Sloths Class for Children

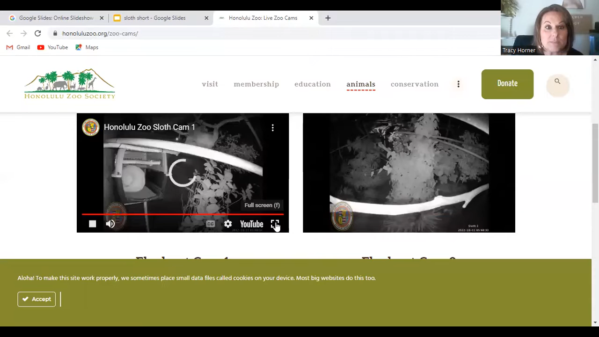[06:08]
is because they are slow,
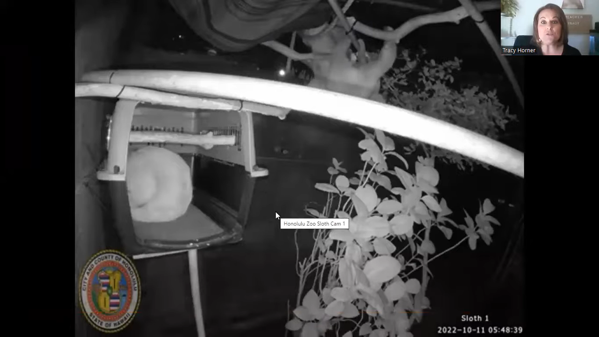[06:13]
and the energy that they get from their food or the food that their energy provides isn't much. And look, we can see this sloth live. This is at the zoo. Now let's talk about what sloths eat. So sloths eat leaves. Remember we talked about how they are up in the trees most of the time. They eat lots and lots of leaves. They also can eat tree buds.